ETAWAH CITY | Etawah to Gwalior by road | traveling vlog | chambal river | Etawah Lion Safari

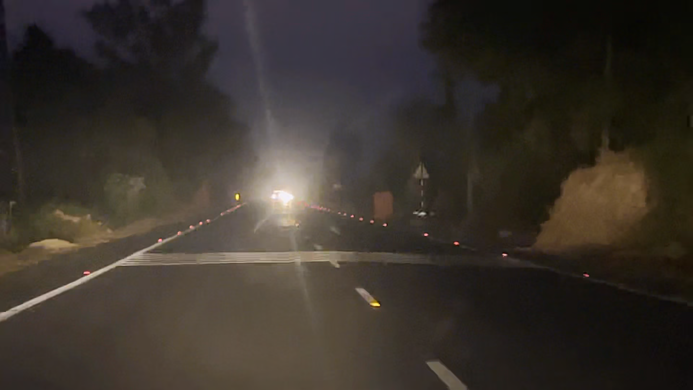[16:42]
अंधेरा हो चुका है, सर्दियों में जल्दी अंधेरा हो जाता है। ये देखो
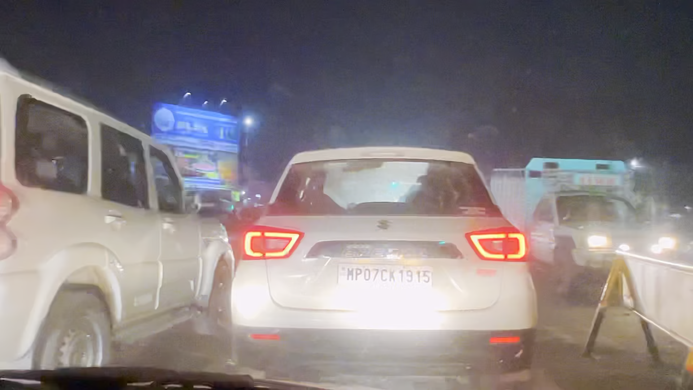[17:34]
तो ये भिंड ग्वालियर रोड है और यहाँ से राइट साइड में डीडी नगर गेट नंबर 1 और ये रिलायंस का पेट्रोल पंप है,
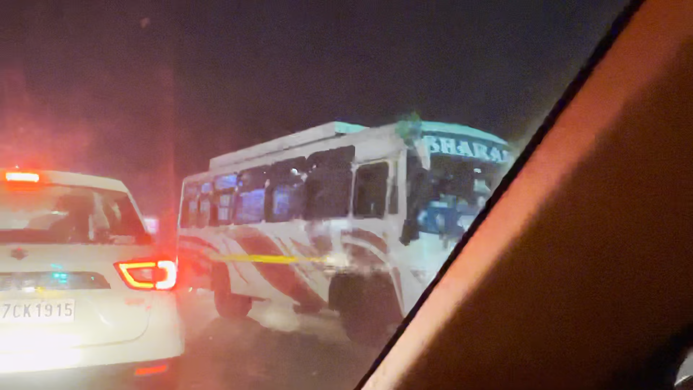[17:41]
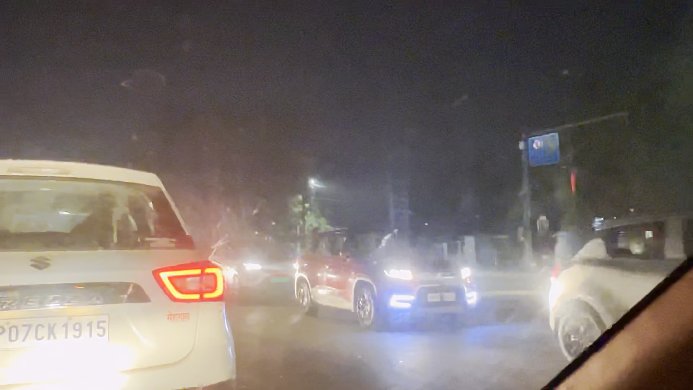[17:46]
हमें जाना है डीडी नगर गेट नंबर 1 पे। यार इधर का ग्रीन सिग्नल हो रखा है,
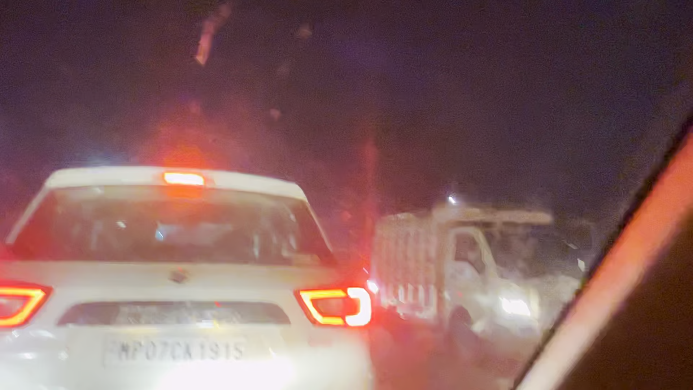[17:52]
उधर से भी लोग आ रहे हैं यार, वो देखो दिखाता हूँ मैं आपको,
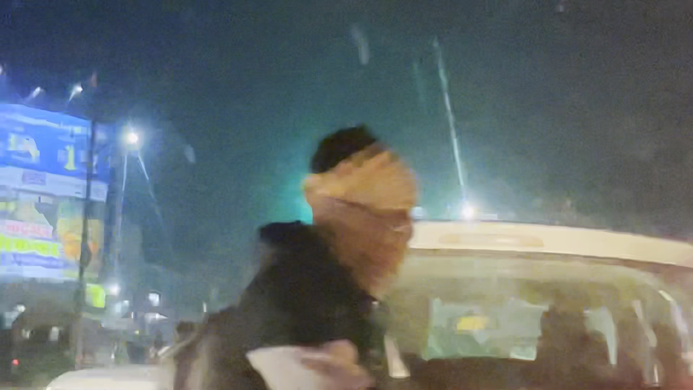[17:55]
देखो उधर से भी लोग आ रहे हैं, ऐसे ही चलता है इधर, ये दिल्ली नहीं है।
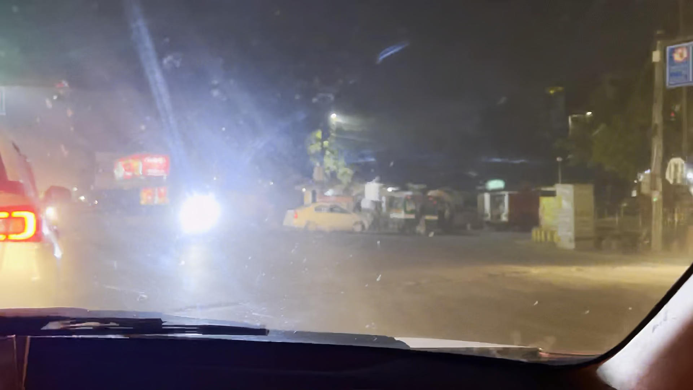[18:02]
और हम लोग आ गए इधर,
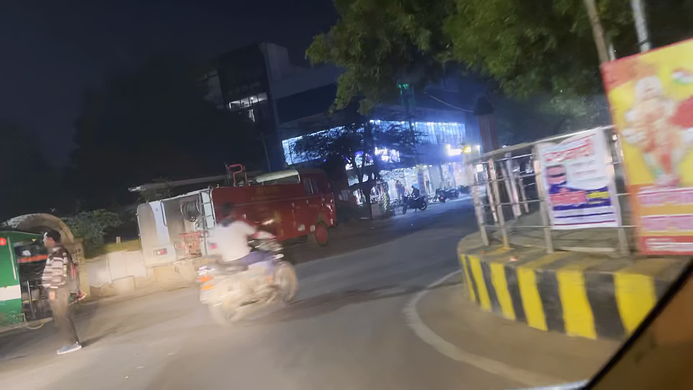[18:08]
ये है डीडी नगर गेट नंबर 1।